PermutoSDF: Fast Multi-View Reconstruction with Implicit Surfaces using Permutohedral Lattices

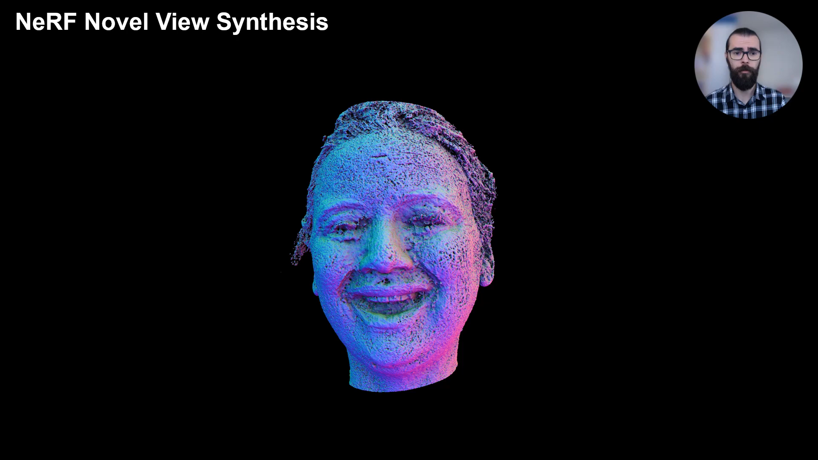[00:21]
In our work, we propose a method to recover accurate surface geometry together with highly detailed color.
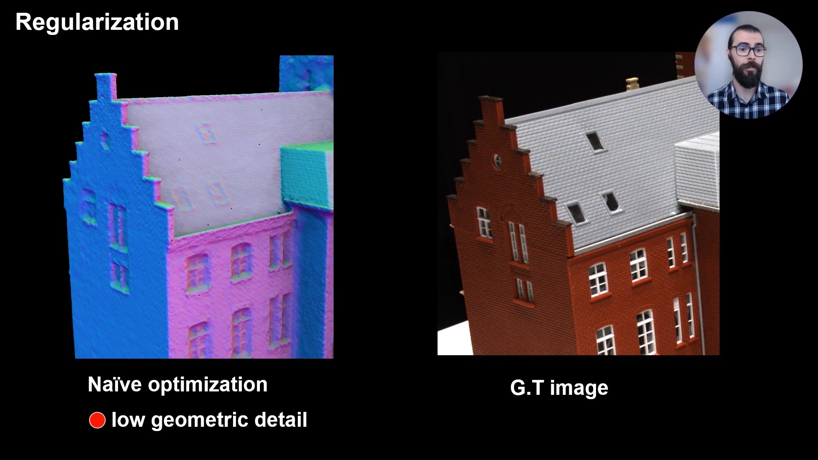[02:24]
The color network learns to explain a lot of the detail through view-dependent effects or high-frequency color on flat surfaces. We propose to regularize the color network by weight decay in the HashMap and Lipschitz regularization of the MLP.
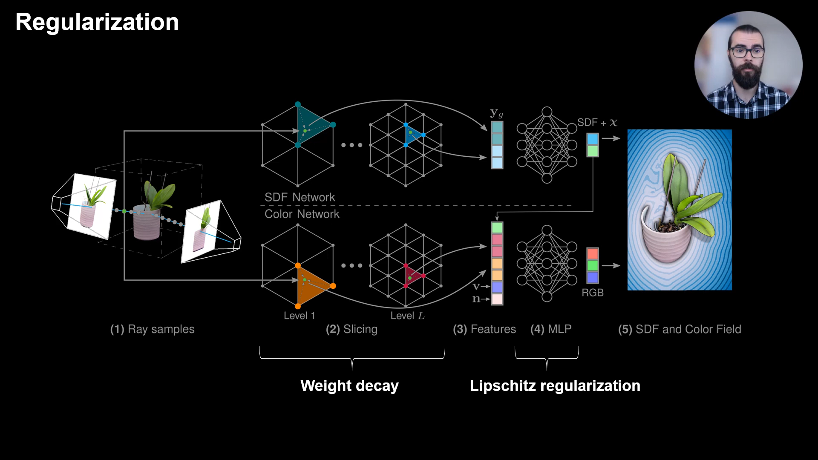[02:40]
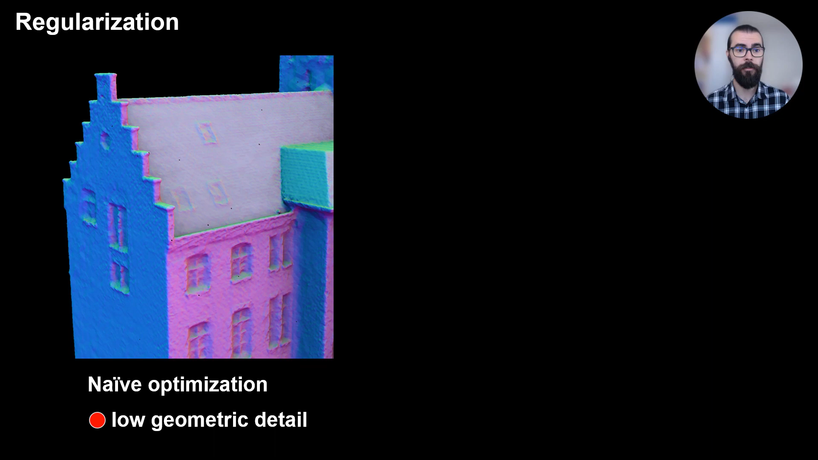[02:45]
The regularization encourages the network to gain high-frequency information through the geometry instead, gaining therefore more detail at the surface.
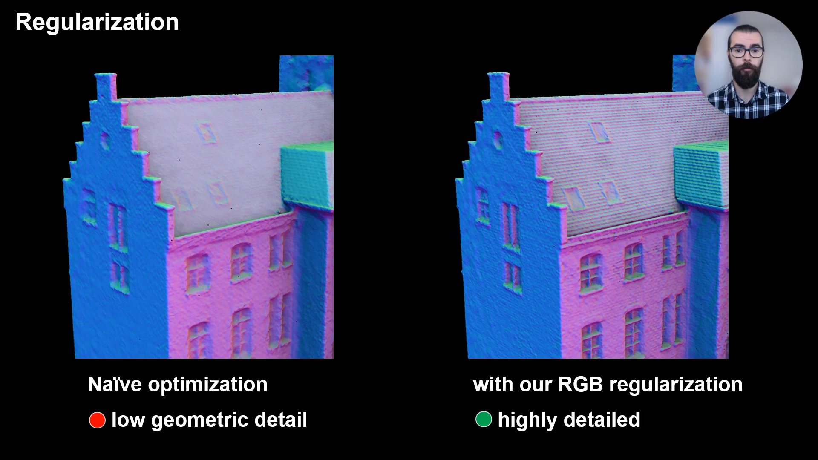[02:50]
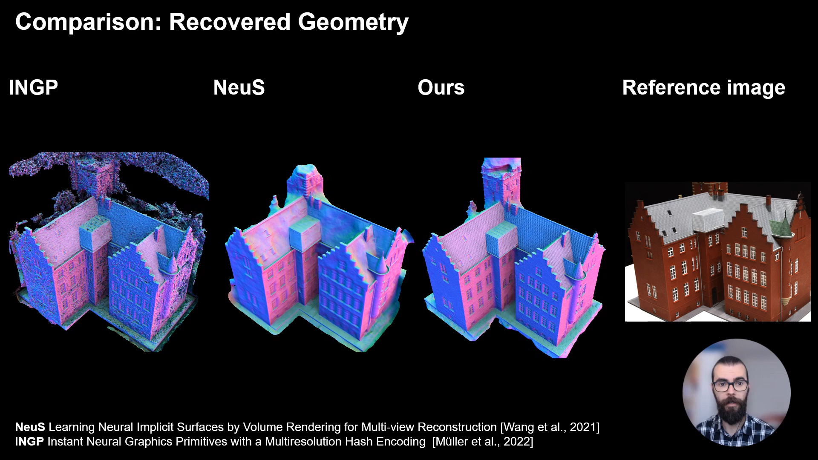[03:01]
Here we show our results on the DTU dataset and compare it with Instant NGP and NEWS, where we obtain more detail and better reconstructions.
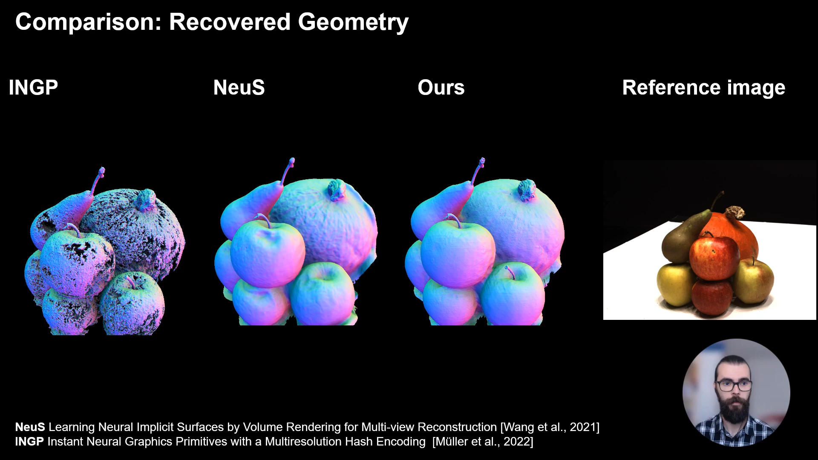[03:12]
In this scene, previous approaches failed to accurately reconstruct geometry, due to the strong specular highlights on the apple. Our method can reconstruct accurate geometry with high detail.